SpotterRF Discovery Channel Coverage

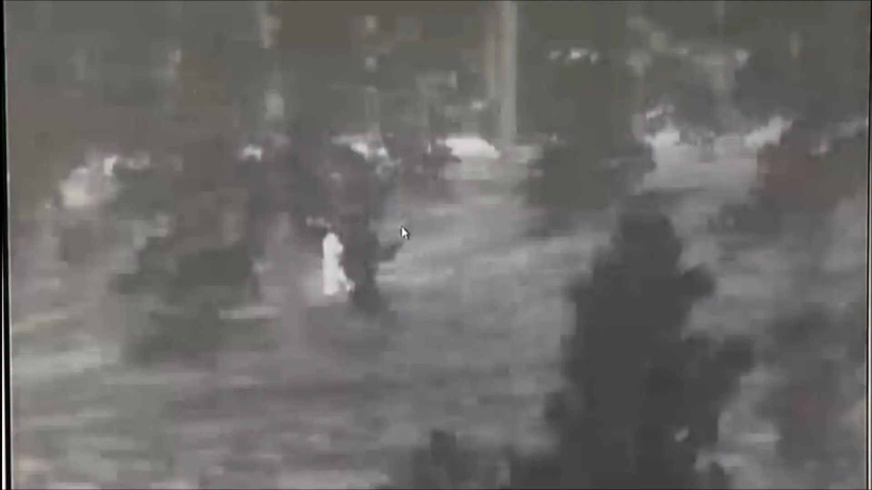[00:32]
You see him behind the tree over there?
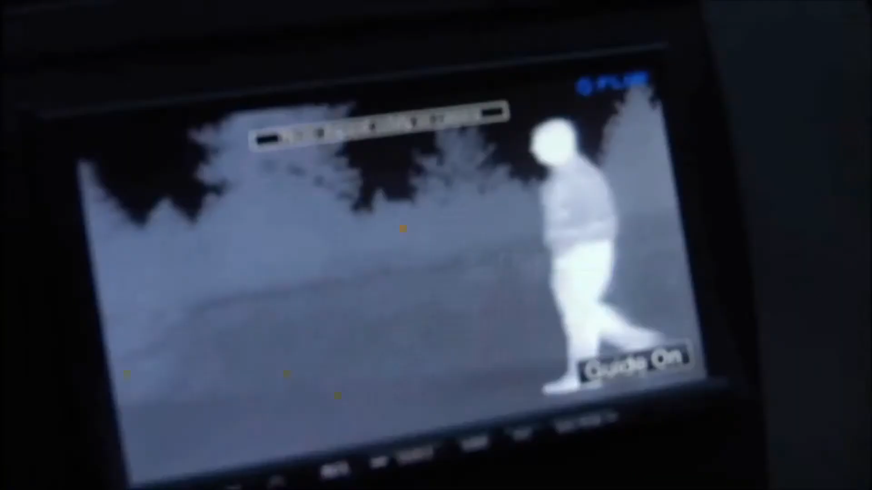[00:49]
There's a day-night camera, and then there's a forward-looking infrared camera, ground surveillance radar.
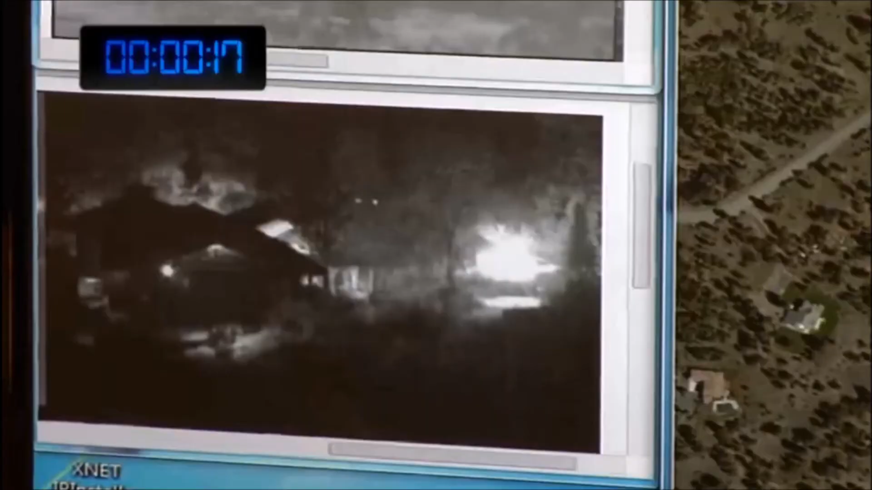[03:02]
And then the cameras and the Spotlight then can key directly on the targets.